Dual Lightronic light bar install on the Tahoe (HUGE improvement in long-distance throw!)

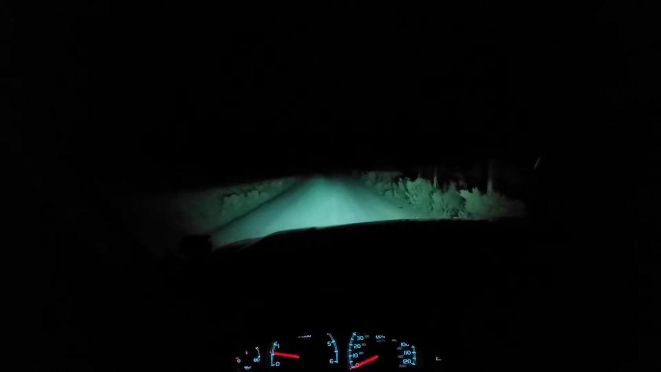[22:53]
hid kit it's 55 watt i believe it's 6000k uh i don't remember the manufacturer of the ballast i think it's like bolt or something like that they actually stopped selling hid kits shortly after i bought this thing uh so i ended up ordering some different bulbs they're a morimoto 6000k bulbs so um so that's the hid setup that's low beam only right now i'm gonna go ahead and throw my seat belt on real quick so the thing's not beeping at us and then we'll
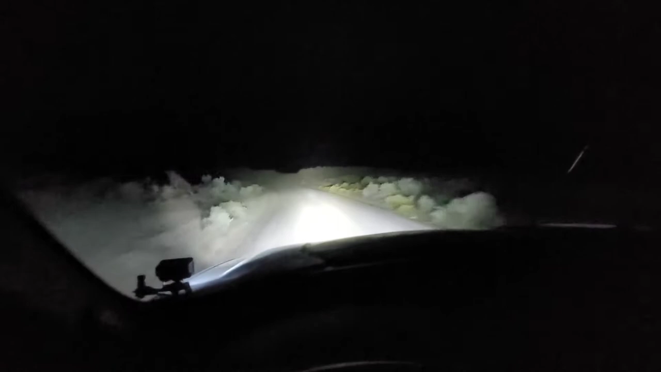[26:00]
right down the center of the road and it's casting it really far out that's exactly what i wanted because the biggest thing out here is that we live in the middle of nowhere it takes a long time to get anywhere and at night especially it's not really practical to be you know driving 25 30 miles an hour when you've got 20 miles of washboard roads you got to traverse before you get to the highway
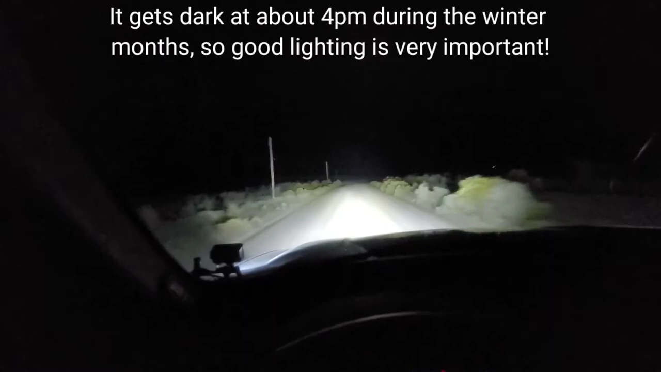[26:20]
so we're gonna take a left right here and we have not been down this section of road yet tonight so it should be relatively clean and it is a lot less dust right in front of us but i'm actually probably going to aim these lights down just a little bit in fact i want to do that right now i'm still playing with the exact setup here so i gotta tweak a few things be right back i'm gonna stop to readjust the lights real quick and
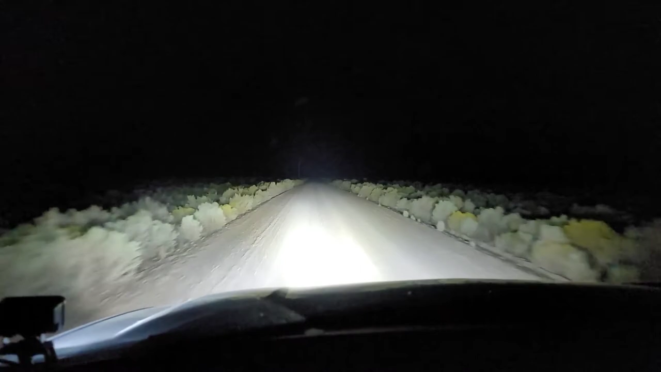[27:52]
in front of me so that's uh it's a really remarkable difference i mean it's not foolproof it um it is a marked difference and it's going to really increase our reaction time if we have any uh stray animals hopping out in front of us so really impressed for the money i'm really impressed it's still not a baja designs bar that's for sure sorry i got a moth buzzing my head here inside the truck whoops it's certainly not that bright and not that focused but it's a gigantic step